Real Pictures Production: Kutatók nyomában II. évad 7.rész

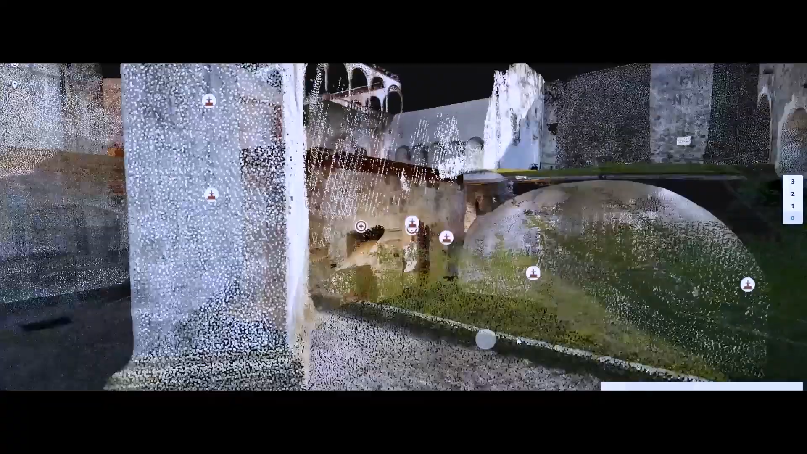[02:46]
A 3D lézerszkenner technológia nem ismeretlen az ipar,
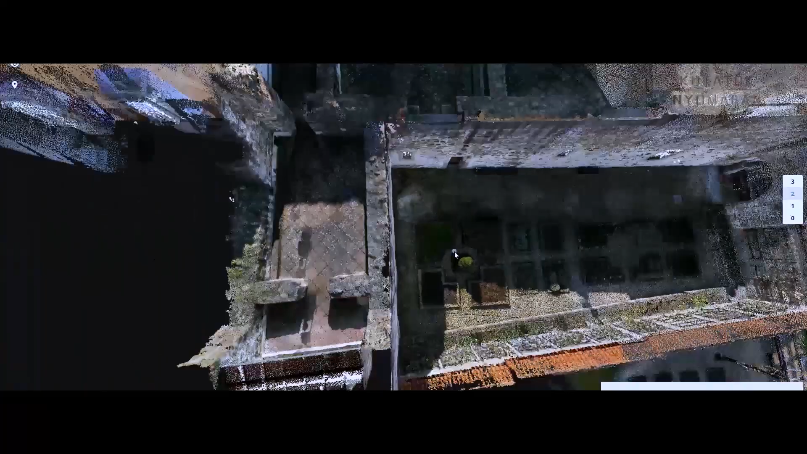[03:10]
Amikor épületeket mérünk föl, mint például itt a Visegrádi királyiparota esetében,
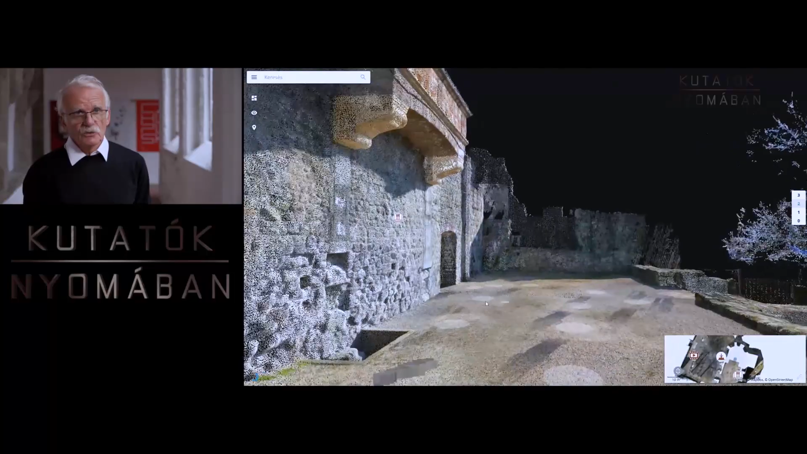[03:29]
Tehát egyfelől rögzít itt mindent, amit körülöttünk látunk, és aztán ezt varázsoljuk a múzeumlátogató számára, a telefonjára, vagy otthon a számítógépére, vagy a laptopjára.
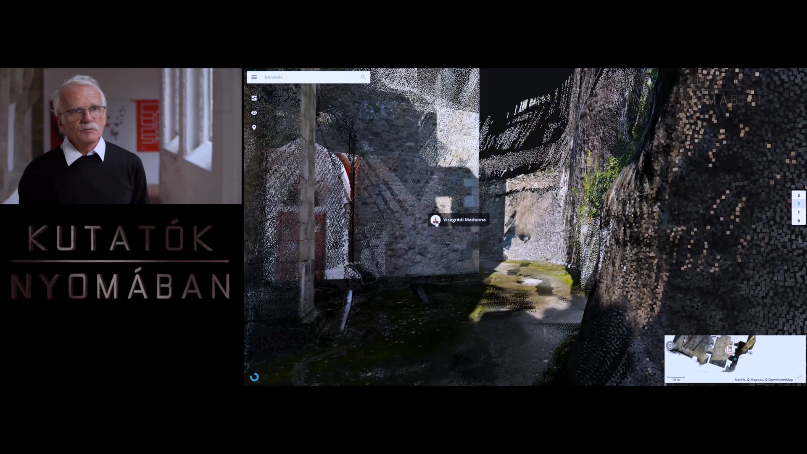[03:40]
Amikor tárgyakat digitalizálunk, és mutatunk be 3D-be,
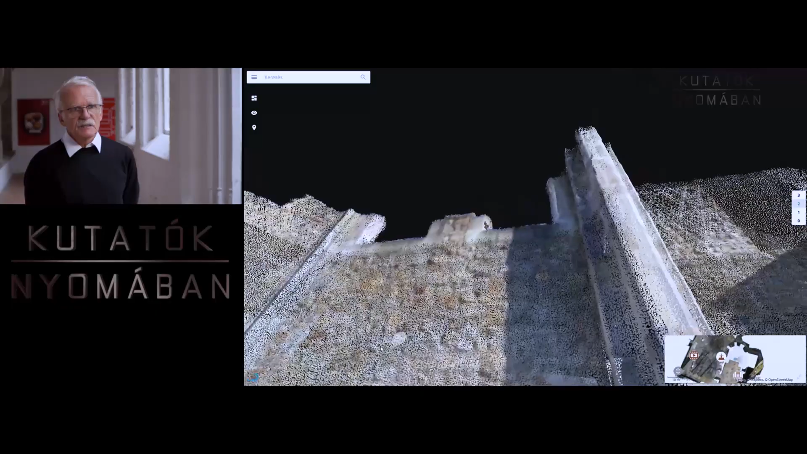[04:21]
A pontfelhőt úgy lehet elképzelni, hogy a térben mindent, ugyanúgy, mint az emberi szem rögzít ez az eszköz,
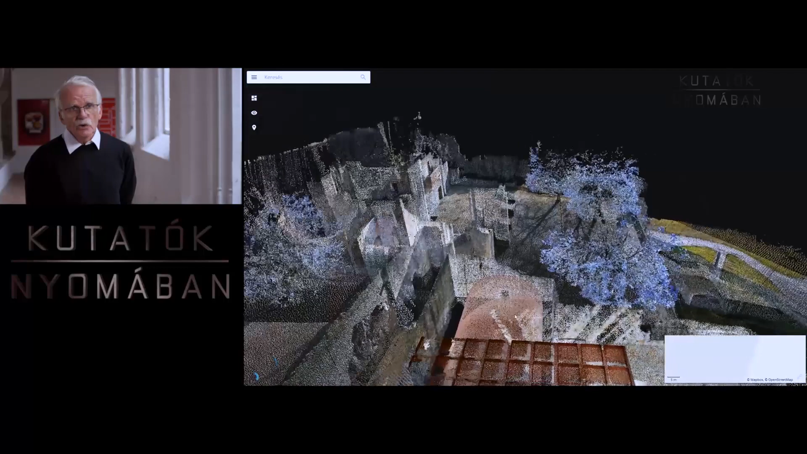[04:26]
és ezeknek a pontoknak pontosan tudjuk a koordinátáját.
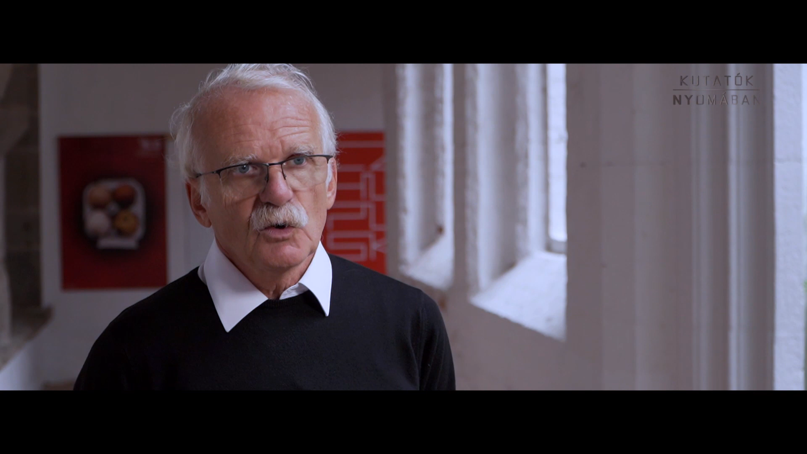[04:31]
És amikor ebből egy felhő keletkezik,
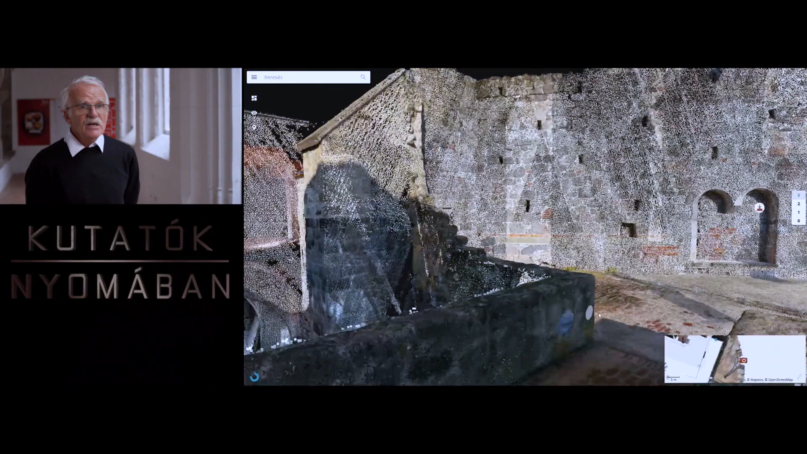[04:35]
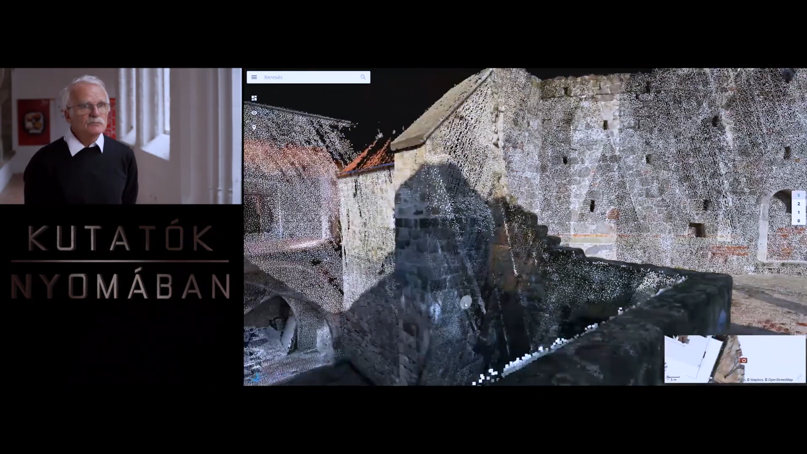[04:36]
akkor erről a 3D pontfelhőről aztán olyan mecceteket lehet készíteni,
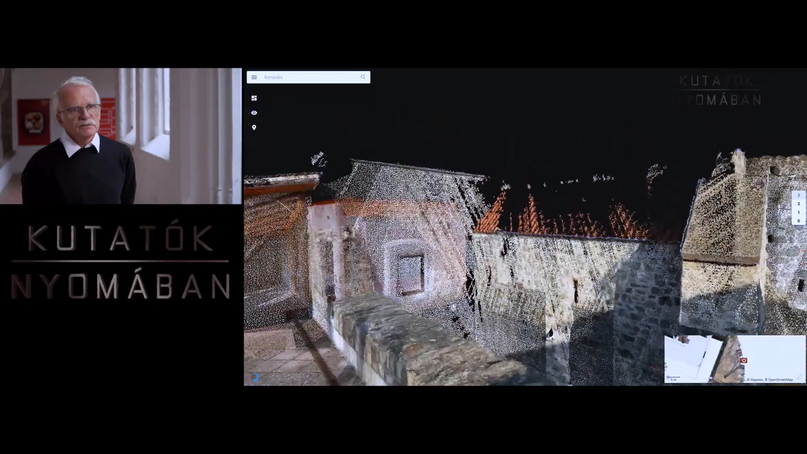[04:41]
amikor pedig olyan érdekes részletek is előkerülhetnek,
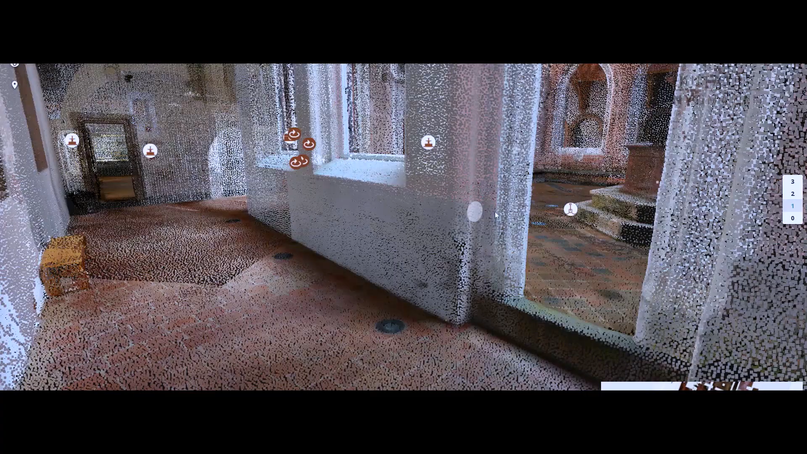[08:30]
különböző mértékben hatolva a lézersugárral a márványba, és azért nem mindig az az állomány keletkezik, amit elvárnák.